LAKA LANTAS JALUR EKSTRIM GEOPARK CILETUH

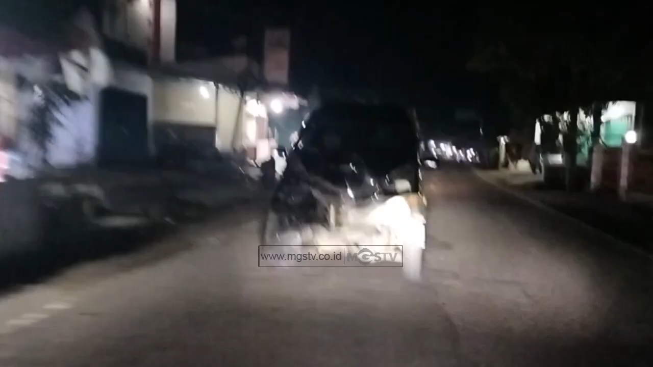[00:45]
tepat yang berada di bawah Tanjakan Didi Tidak ada korban jiwa dalam kejadian tersebut Namun bagian depan mobil
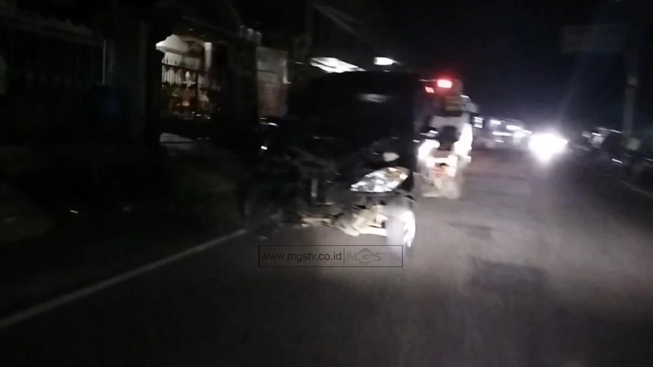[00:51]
mengalami kerusakan yang cukup parah Akibat menabrak tiang listrik